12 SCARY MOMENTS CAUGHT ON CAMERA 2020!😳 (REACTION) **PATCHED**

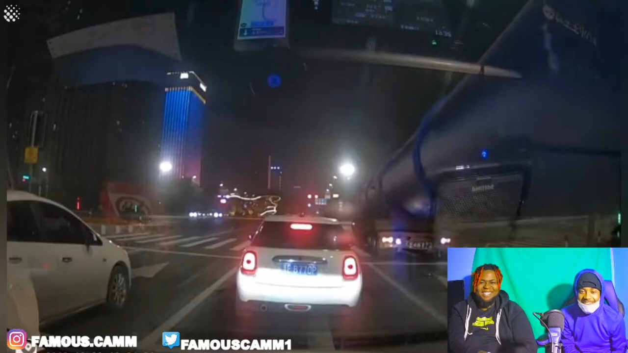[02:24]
What the hell wrong with that truck? I ain't even see that!